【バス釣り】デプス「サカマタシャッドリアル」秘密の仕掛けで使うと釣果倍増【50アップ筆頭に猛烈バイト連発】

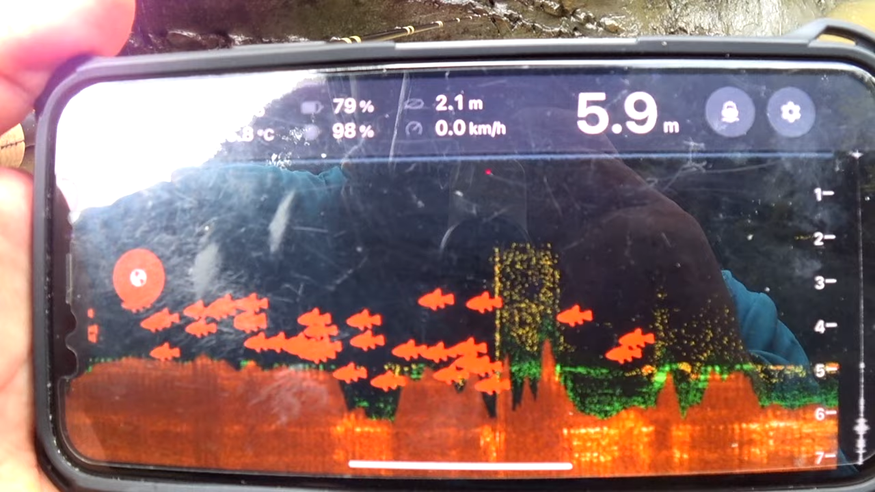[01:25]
On screen: depth 5.9 m, speed 0.0 km/h
はいえーちょっとディーパーでね水温調べてるんですけどもえー水温はね26.
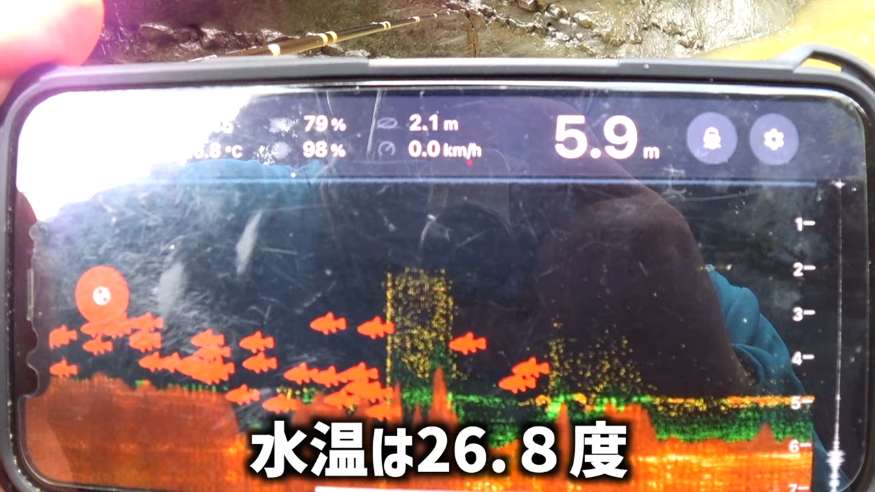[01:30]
On screen: depth 5.9 m, speed 0.0 km/h
8度
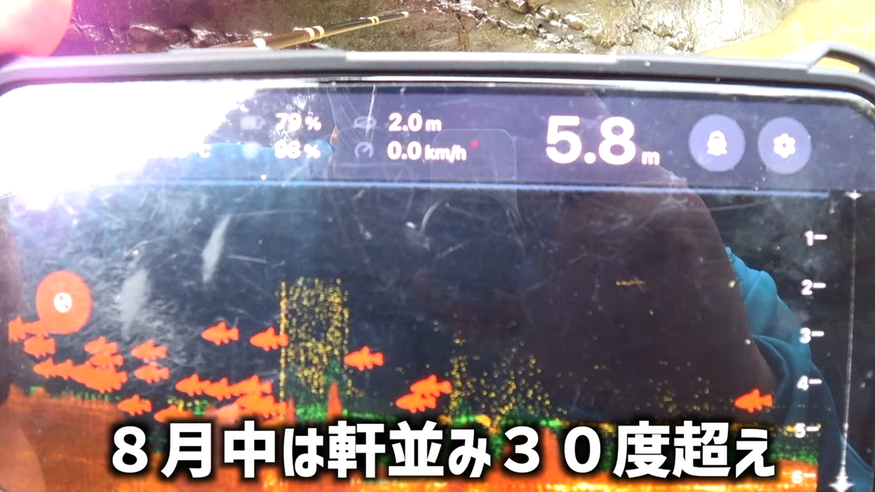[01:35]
On screen: depth 5.8 m
8月中はねもう軒並み30度超えみたいな水温だったりしたんでえーだいぶ9月になって涼しくなった
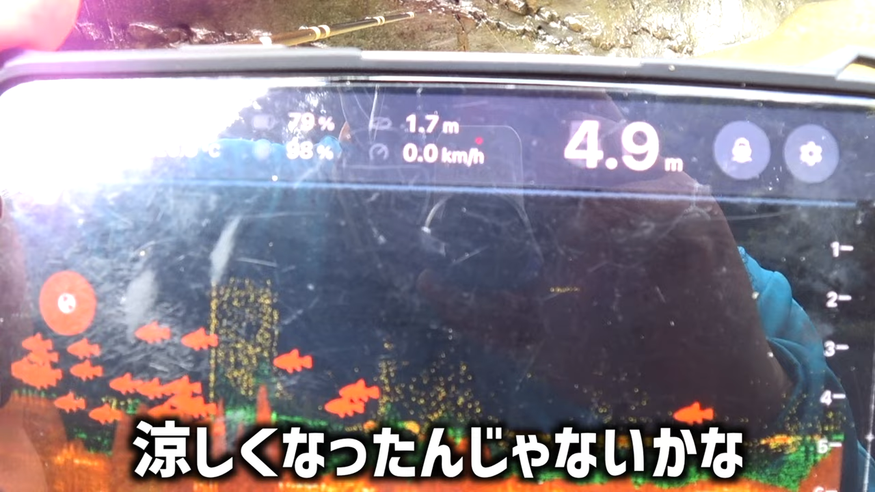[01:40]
On screen: depth 4.9 m
んじゃないかなっていうところとえーとね今ねこの縁に浮かべてね見てるんですけども
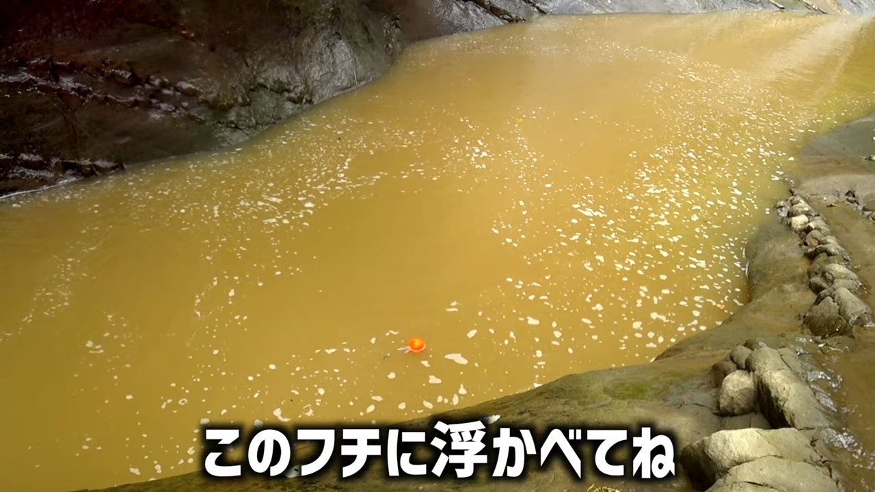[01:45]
めっちゃ魚映るんですよねなんか今どちゃにごりでこれどうしようかな釣りになるのかな帰ろうかなって思ったけどなんだかねやたら魚がいっぱい
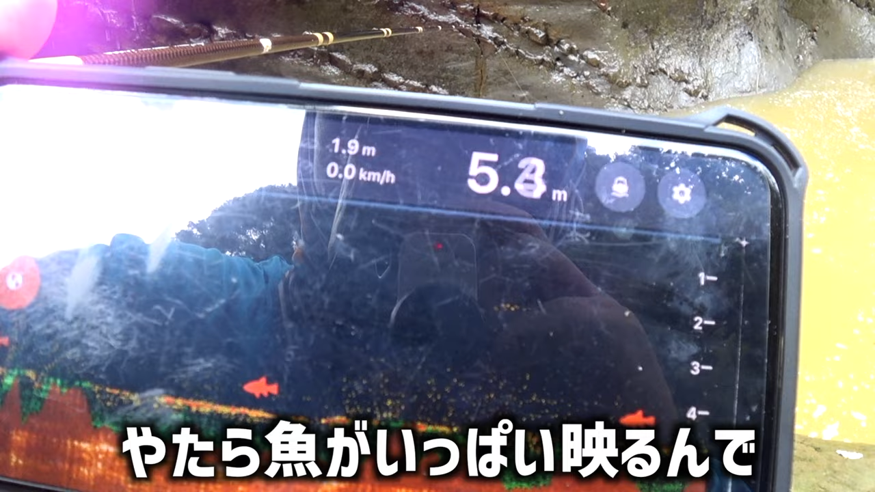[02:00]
映るんでまあ鯉も見えてるんで鯉とかエラブナとかかもしれない
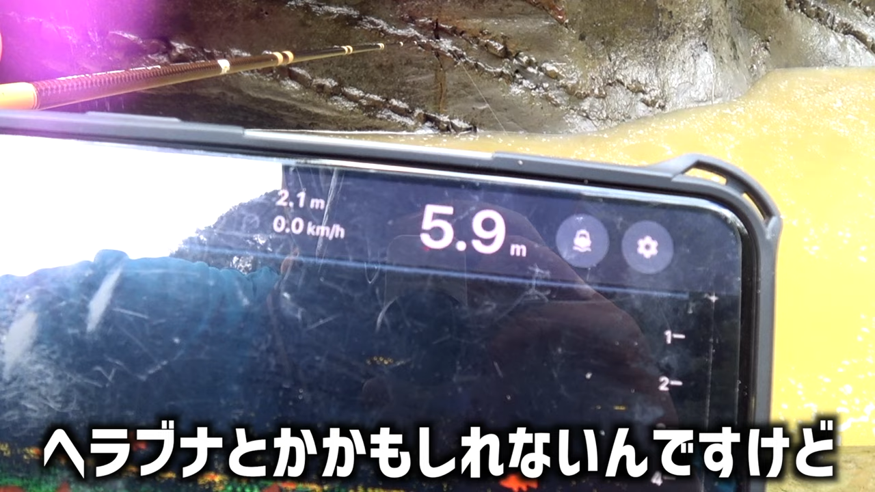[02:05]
On screen: depth 5.9 m
んですけどもまあそういう時バスもね必ずその一緒に泳いでたりするんでえーちょっとねこの水温を参考に釣りをスタートしたいと思います
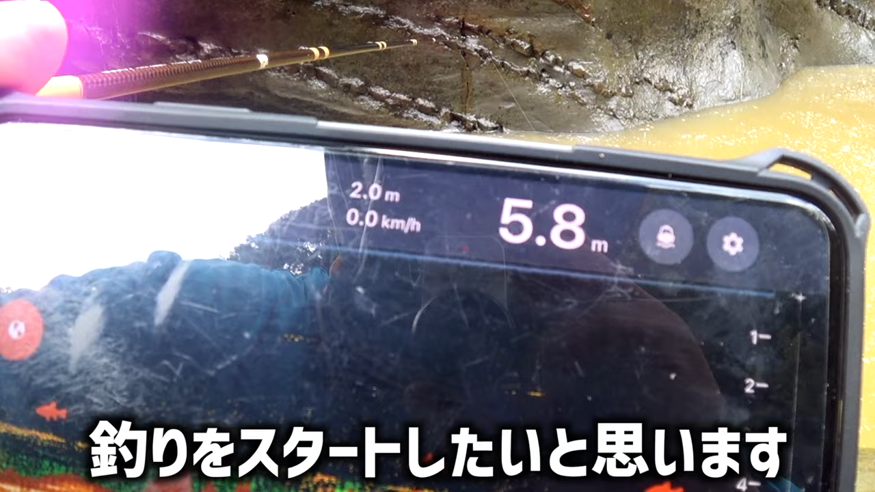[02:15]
On screen: depth 5.8 m
えーこんなにこんなになんかいるのちょっと投げてみようかな